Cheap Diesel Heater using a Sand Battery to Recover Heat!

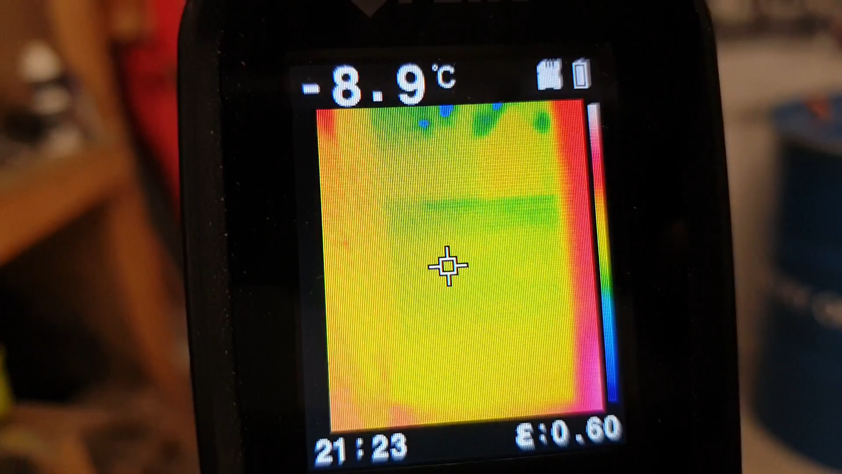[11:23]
On screen: spot -8.9°C
cold out, so it's not minus nine. I don't know where it's getting that from, but it's dark out.
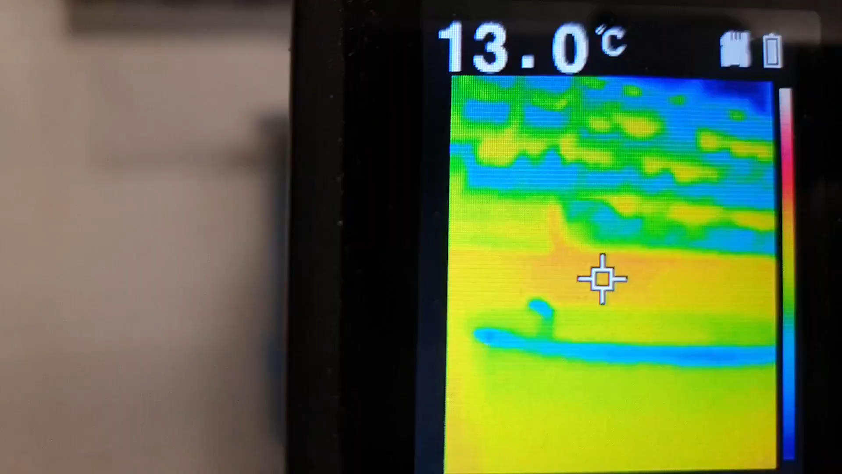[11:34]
On screen: spot 13.0°C
But there's still some, some heat in here.
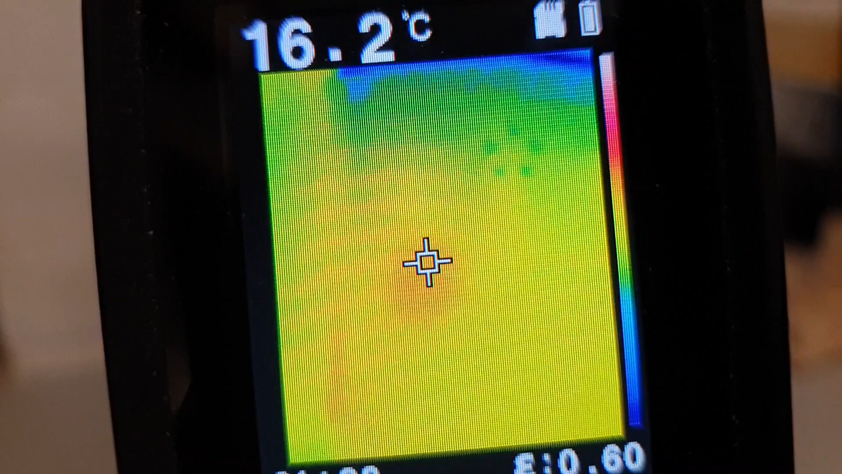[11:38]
On screen: spot 16.2°C
Some bit's hotter than other, other 16 degrees there.
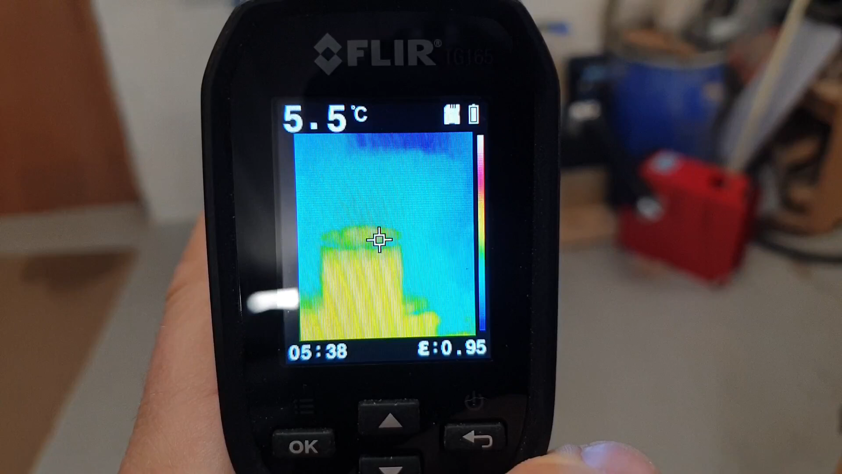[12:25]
On screen: spot 5.5°C
So if you see the wall.
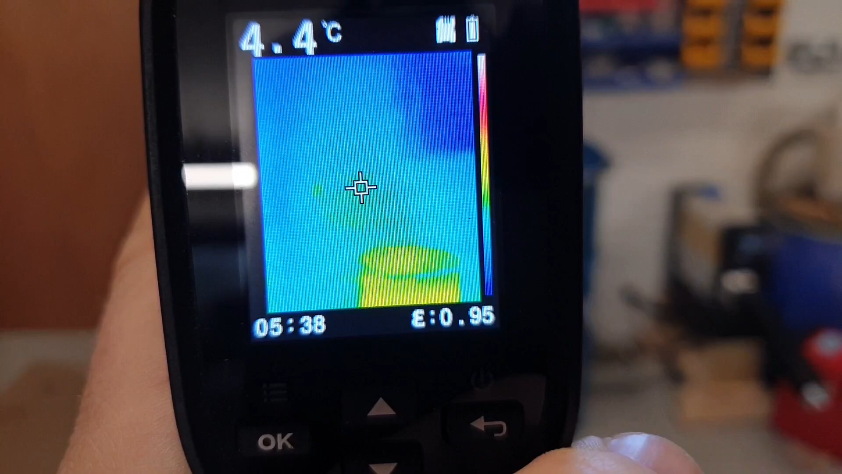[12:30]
On screen: spot 4.4°C
And then you can see there's still some residual heat on there and it looks like the floor's still warmer.